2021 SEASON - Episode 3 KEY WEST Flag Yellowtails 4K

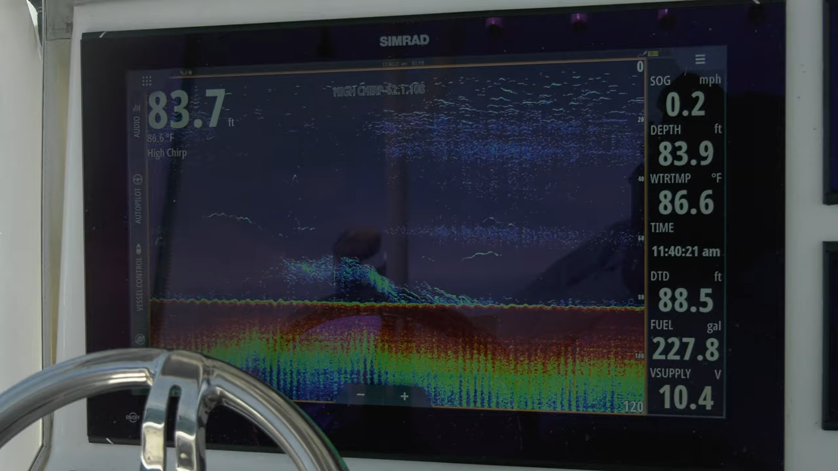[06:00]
On screen: water 86.6°F, speed 0.2 mph
of fish so I decided that we got great conditions here everything looks good let's throw the